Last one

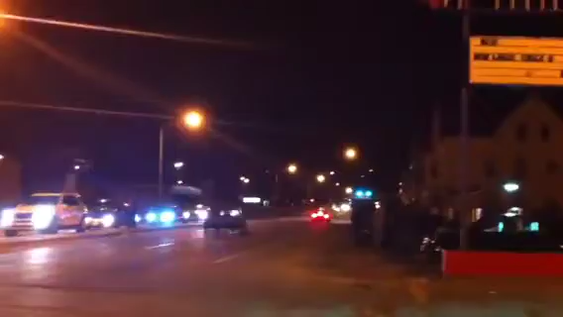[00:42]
Haha, they're running with their lights off so you can't get the plates.
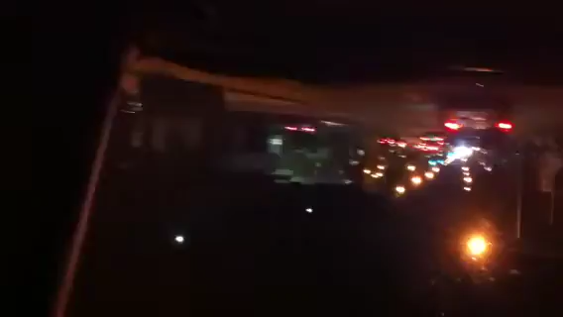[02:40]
Oh man. Oh my god. Oh ho ho ho ho ho. That shit was fast, kid. that's fucking providence that shit's upside down dude wow